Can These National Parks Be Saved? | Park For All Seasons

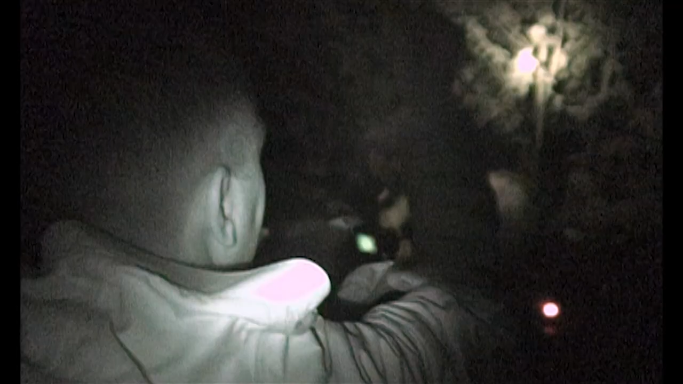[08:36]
Hold on, he's right in. Where is he? He's right there.